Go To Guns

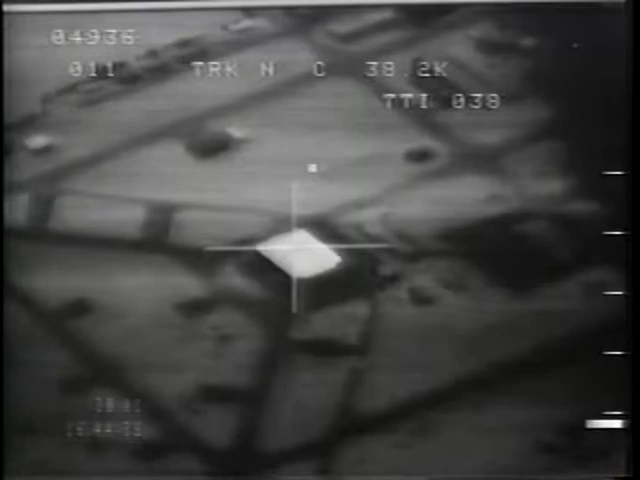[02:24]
Alright, move it. I'm gonna try.
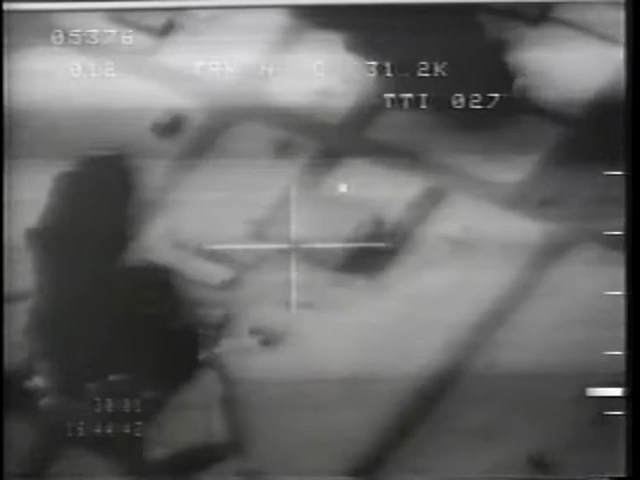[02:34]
Fire the laser, see if it gets there. Roger, you got 24 seconds. Oh shit, somebody hit that one too. Gotta keep moving it. One, coming up on the heading. I don't think it's gonna get there. Well, 10 seconds. Keep firing it. Too late now. Yeah. Five, four, three, two.
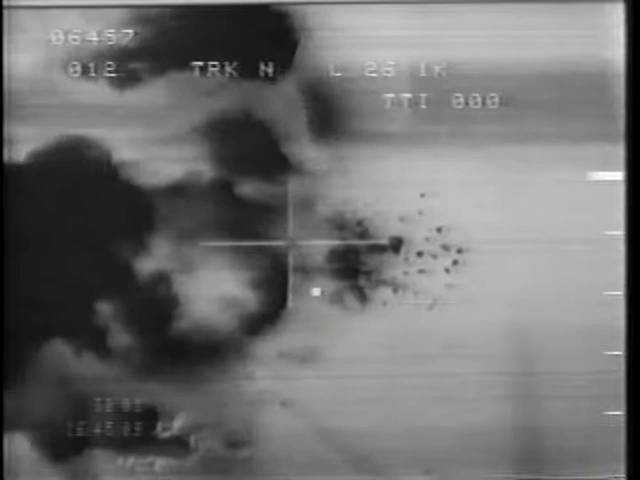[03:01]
One, impact. Okay. The long and thick
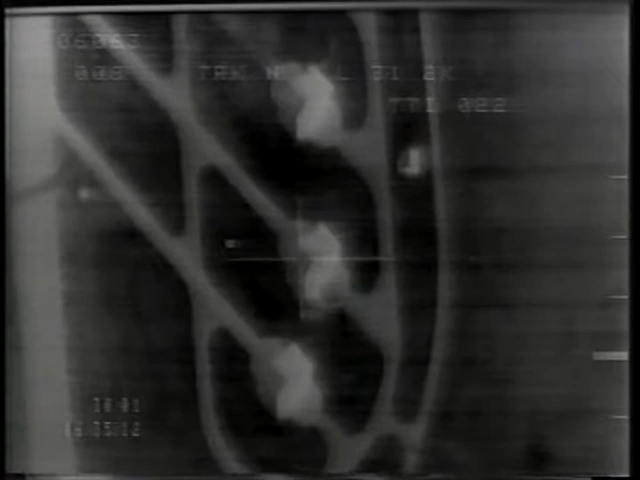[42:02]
Okay, I have a flare blast. I got some fires on the ground below us. Looks like some little bit of AAA left at 10 o'clock snow factor. You got 15 seconds. I am. 12 seconds. End game now. 10 seconds. Keep her steady. Keep her steady.
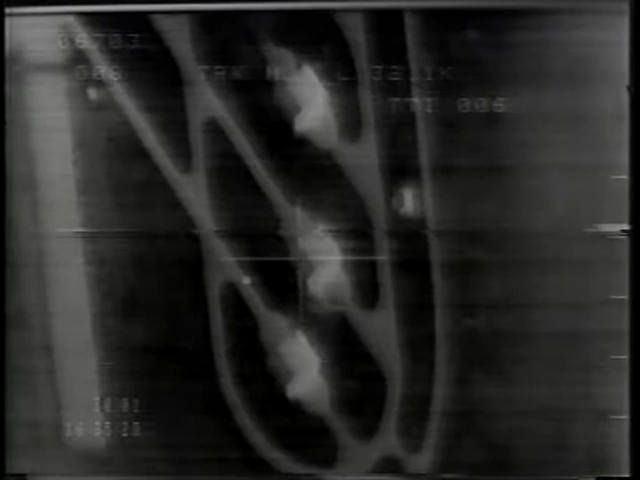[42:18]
Okay, continue. No threats right five now. 5 seconds. No threats right now.
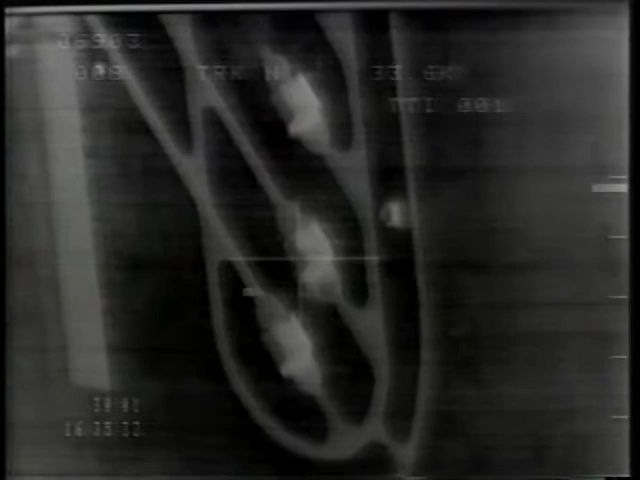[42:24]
Put 6-5, Chuck. Go. 1-1. Give contact with the I got it. Okay.
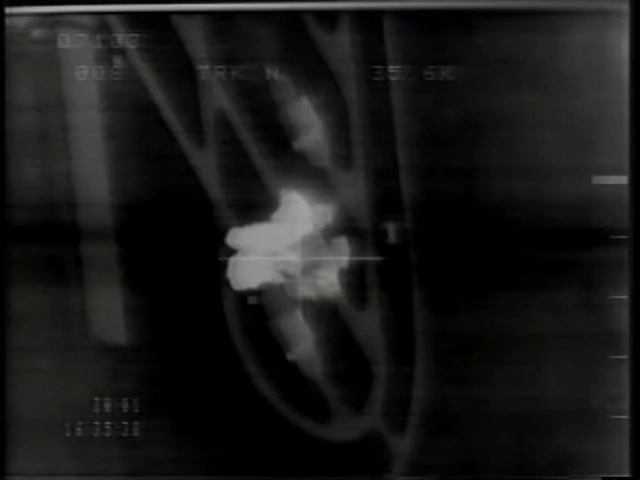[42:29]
Secondaries, stay lots of narrow them. For some DDA. I got it. Yeah, right. Back train, but I know he's on the creek. Right to 252.
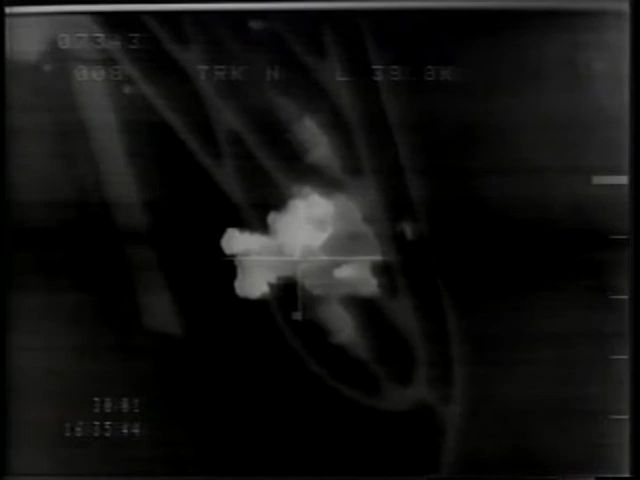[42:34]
Okay, I'm looking outside now. Take it. 3-0-5-9. Raise it. Still got it.